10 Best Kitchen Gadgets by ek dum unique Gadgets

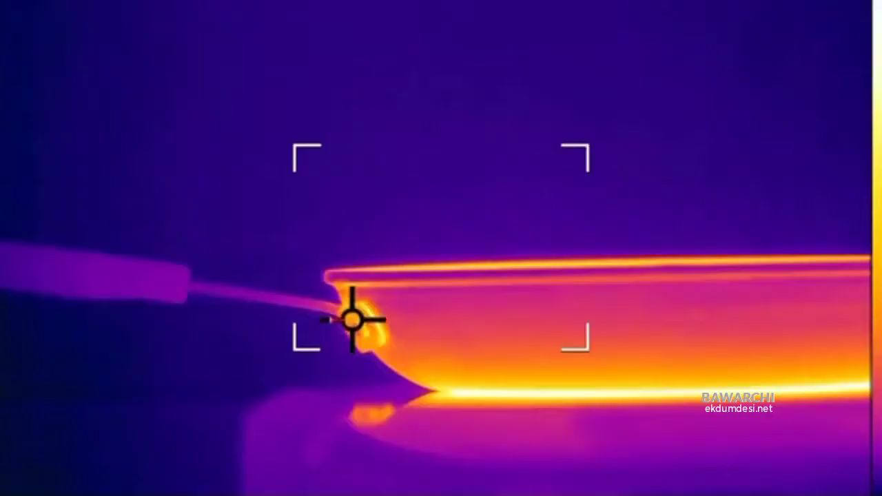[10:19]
The silicone grip also ensures that the handle stays cool even as the pan heats up.